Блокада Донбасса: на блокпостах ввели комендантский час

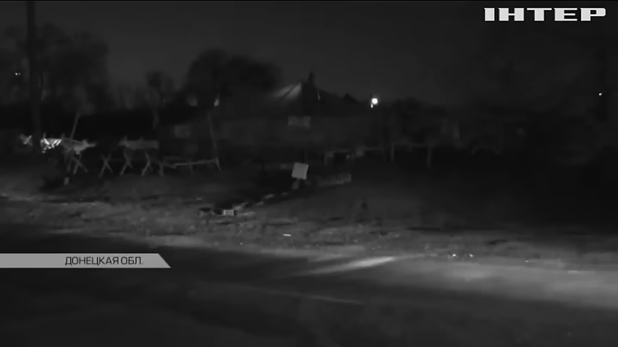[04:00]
После захода солнця на редутах вообще воєнна обстановка.
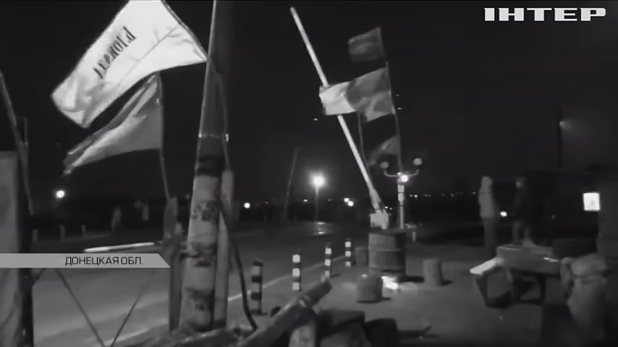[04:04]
Слышны звуки канонады. Несмотря на значительное расстояние, інфракрасний режим нашей камеры фиксирує результаты попадання боєвиков по армейським позициям.
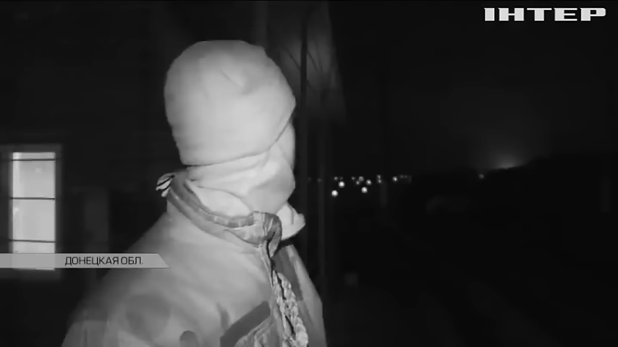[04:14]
Це десь в кілометрах 10-11 від нас. Ну добре, що також. Ну так, все може бути. Ми вже потрапили по складу.
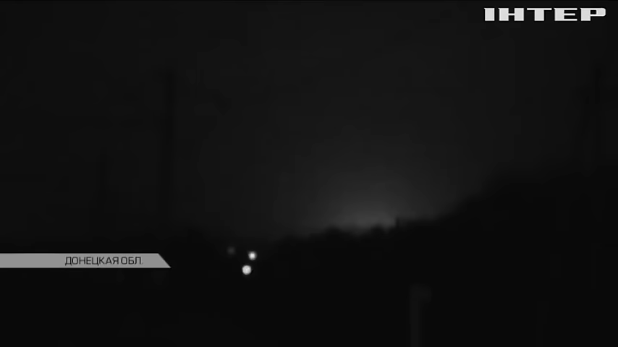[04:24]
О, ви даже зараз можете почути.